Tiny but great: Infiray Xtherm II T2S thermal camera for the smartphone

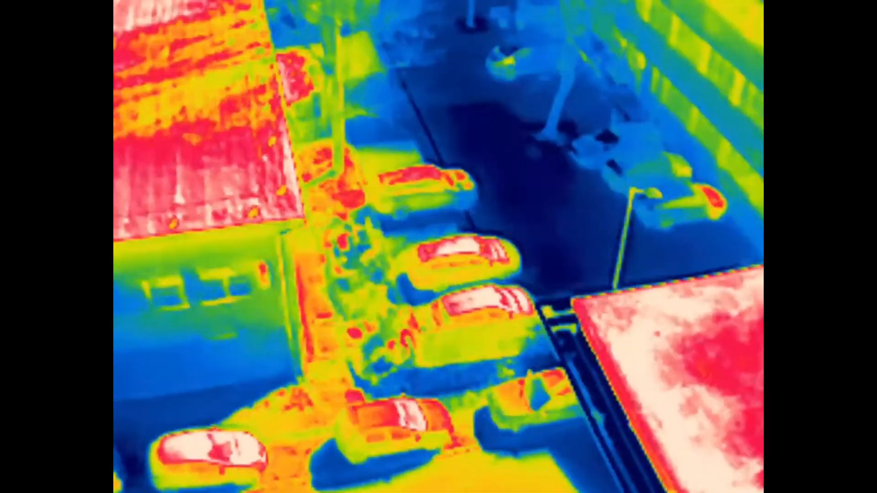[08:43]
you can see these arrives maybe
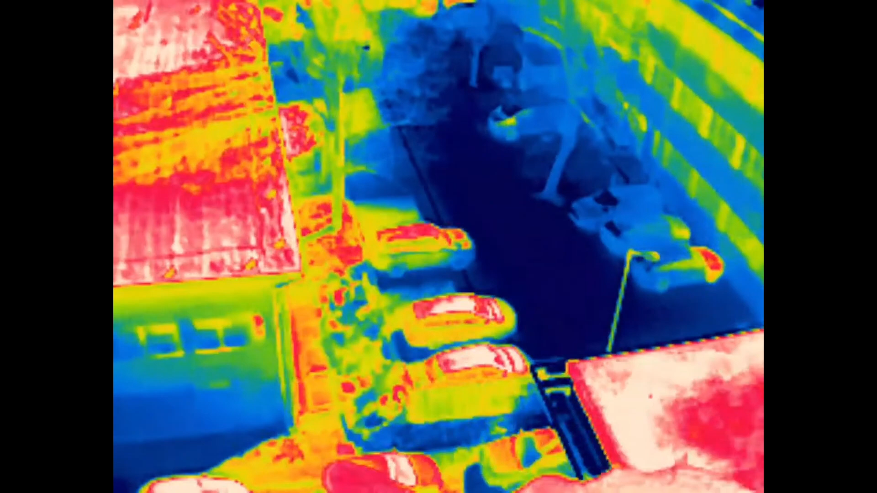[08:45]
less than half hours ago here even the engine is still hot and the other cars are very cold
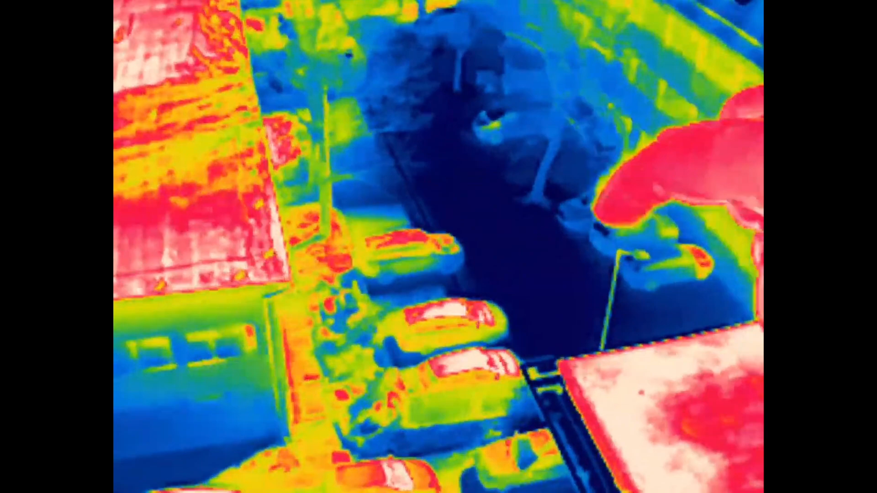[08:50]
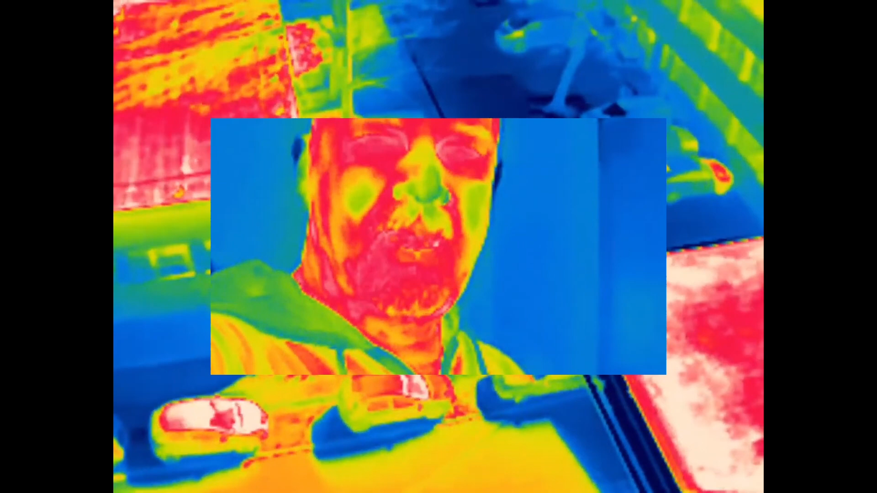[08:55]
i was outside few minutes and i can see my nose and ears are very cold my fingers
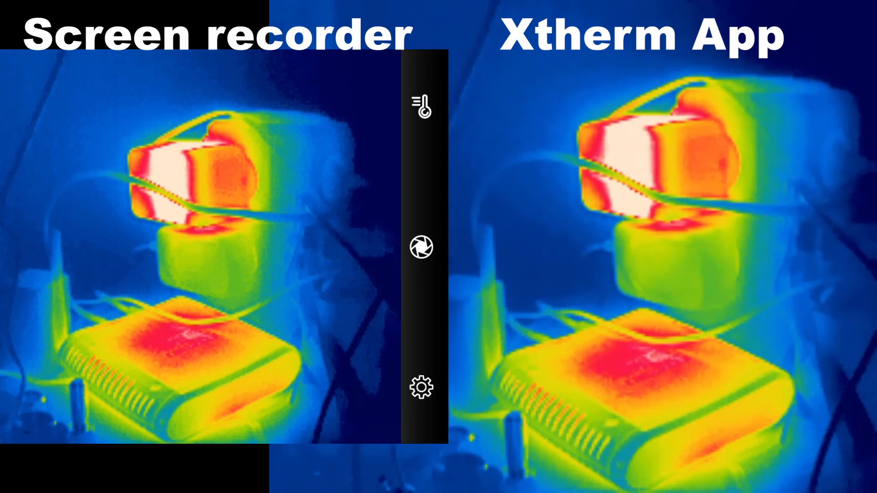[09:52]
and this is recorded by the app and here they are side by side actually when i zoom in they are quite equal as you can see it's completely dark on our balcony now and i can not see anything